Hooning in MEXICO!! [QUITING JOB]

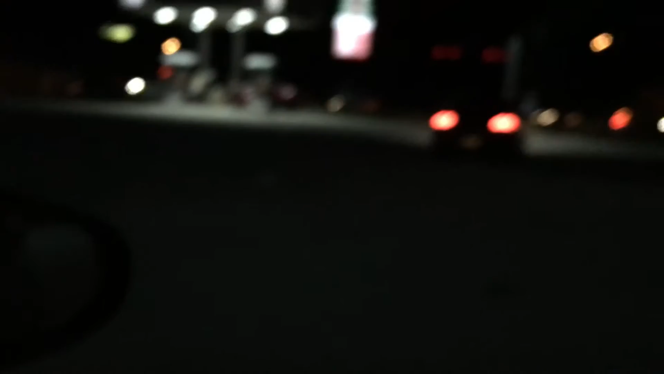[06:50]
so we're racing here in Mexico Mexico City that's where we are oh he's going oh he's waiting